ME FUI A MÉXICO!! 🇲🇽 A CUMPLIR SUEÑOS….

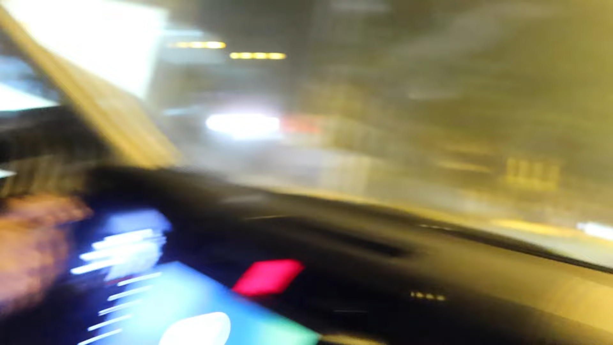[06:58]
miren Ahorita cómo está A comparación De mi A comparación De mi
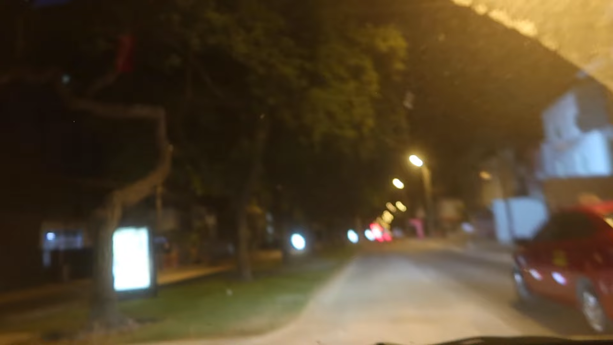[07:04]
De mi tráfico Caótico Aquí En la ciudad de Lima Ahorita está Bien chévere
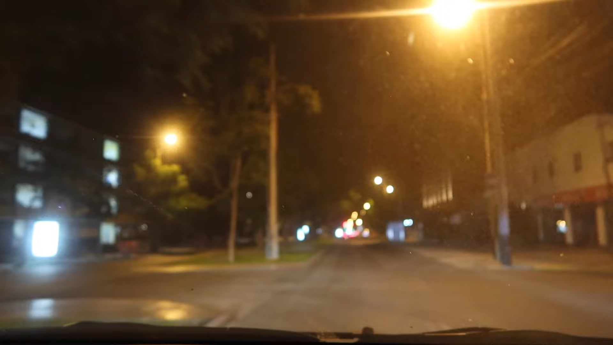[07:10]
A eso Súmenle Los Como se llama Los buses Y todo eso Que hacen un tráfico Terrible Wow Ahorita es una maravilla Manejar así
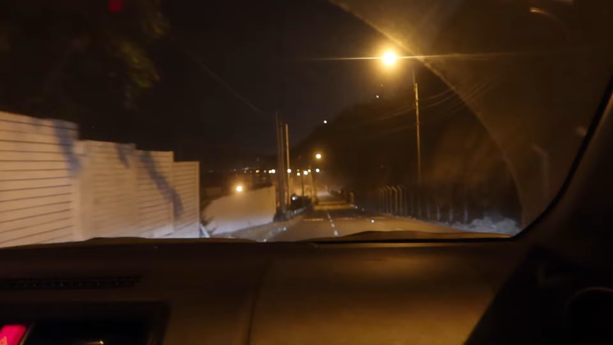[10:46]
El mar se sale hasta el fondo ¿No David? Hasta que diga Hasta acá delante ¿No? Ahí está Ay, que está bien feo Ay, nos paró la policía Ahora A ver